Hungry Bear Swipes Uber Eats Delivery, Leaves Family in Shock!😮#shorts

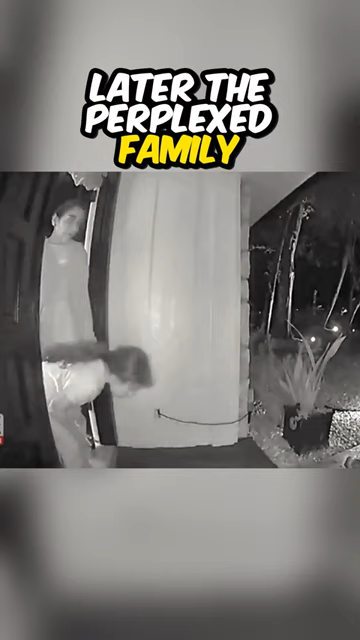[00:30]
Later, the perplexed family emerges, looking forward to their dinner, only to find it vanished.
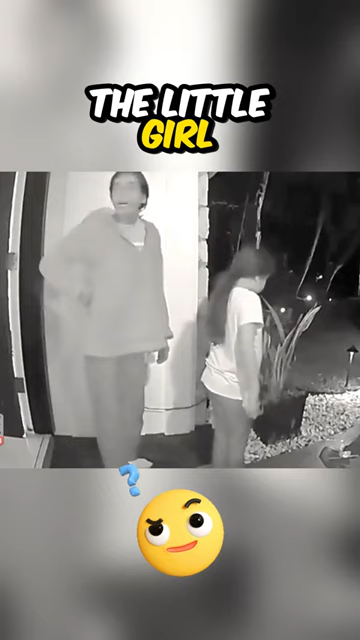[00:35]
The little girl, in disbelief, searches with hope that the food might miraculously reappear.